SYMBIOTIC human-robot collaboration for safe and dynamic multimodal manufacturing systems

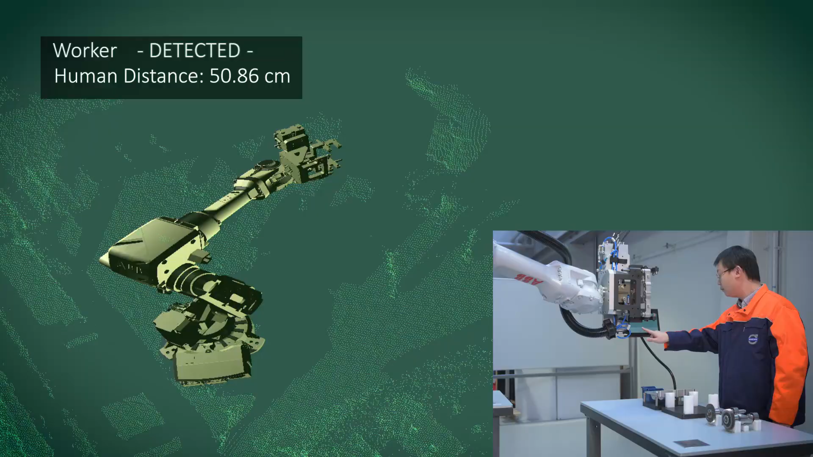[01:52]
An active collision avoidance system is permanently tracking the workspace to detect the worker's position and distance to the robot.